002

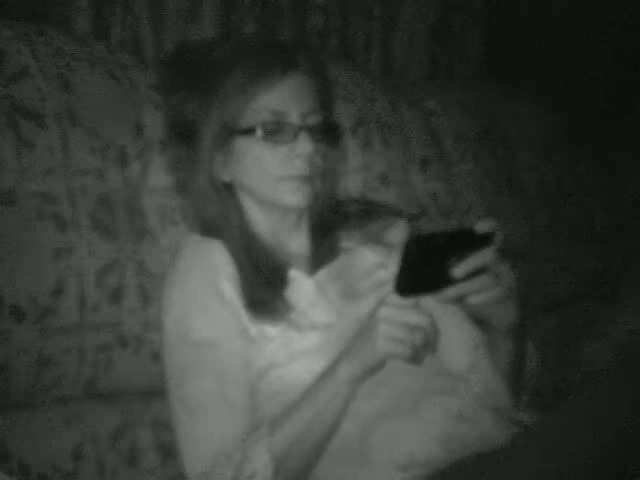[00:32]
It's a big ol' ghost right there. What does it look like? It looks like Barbara in black and white. I'll tell you what, you look like your momma. I don't want to look like my momma. In the black and white video, you look more like your momma than you do in real life.